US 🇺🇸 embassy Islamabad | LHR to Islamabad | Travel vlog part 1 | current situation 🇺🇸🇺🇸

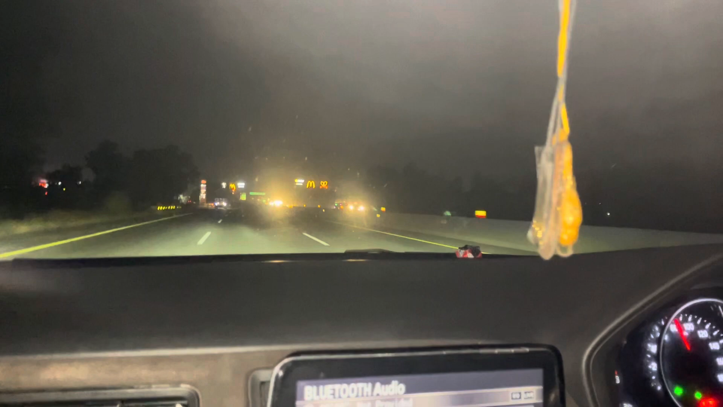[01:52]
सर्विस सेंटर, जो कि सबसे बड़ा और शानदार किस्म का और ग्रेट लुक देने वाला सर्विस एरिया है इनका।
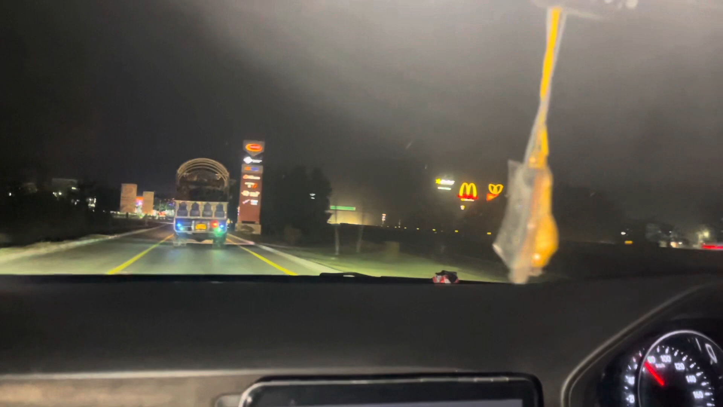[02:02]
जी हम इधर अभी रुकने लगे हैं, स्टे करेंगे इधर से भी थोड़ी सी,
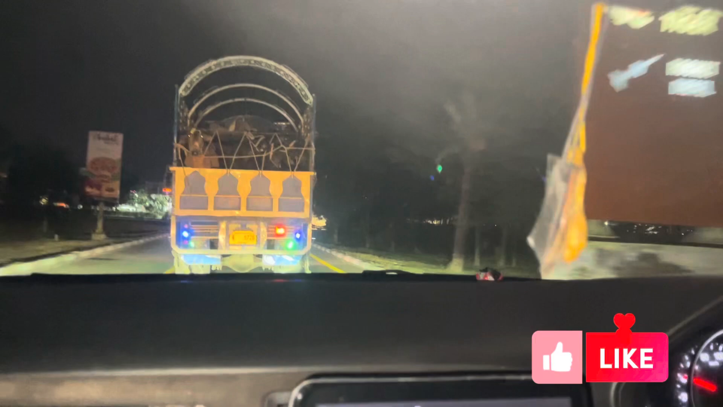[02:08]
ज़रा मंचिंग करेंगे,
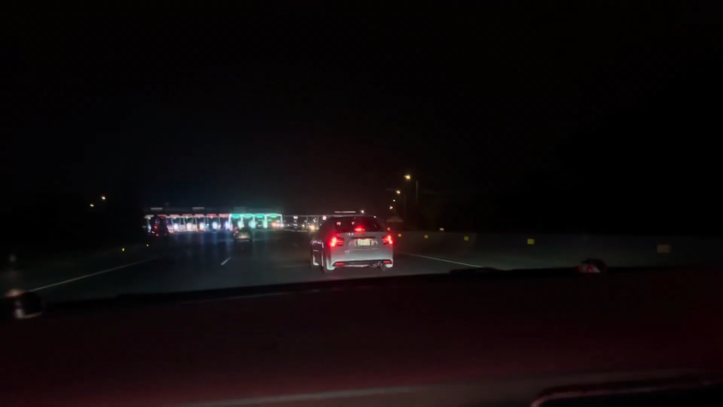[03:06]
फाइनली हम लोग पहुंच चुके हैं जी इस्लामाबाद टोल प्लाजा,